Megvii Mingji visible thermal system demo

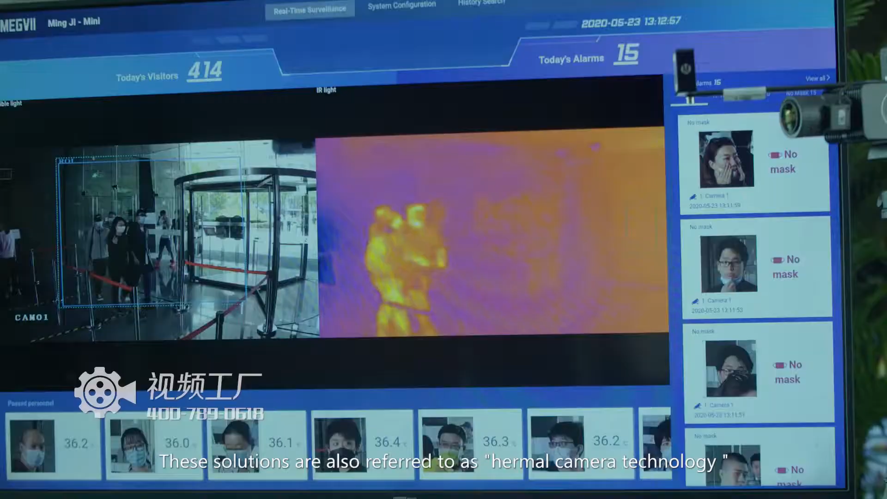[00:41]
These solutions are also referred to as thermal camera technology.
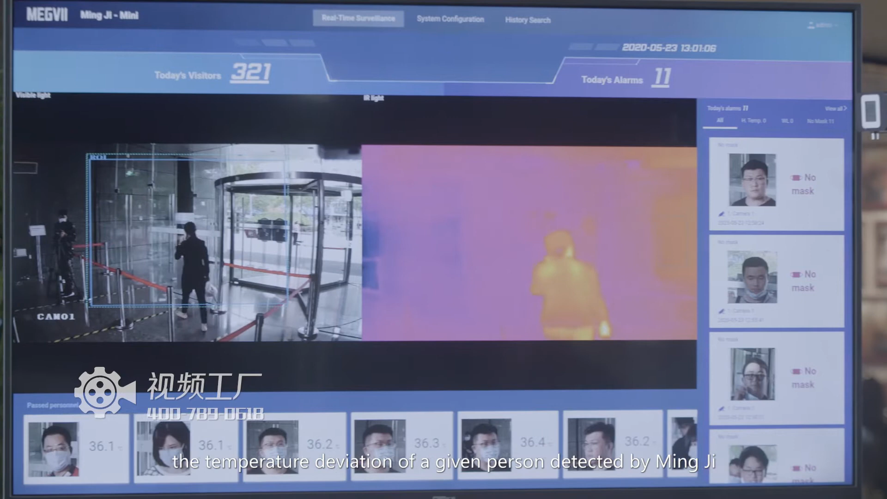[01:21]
the temperature deviation of a given person detected by Minji is within ± 0.3 Celsius degree or 0.5 Fahrenheit in laboratory environment.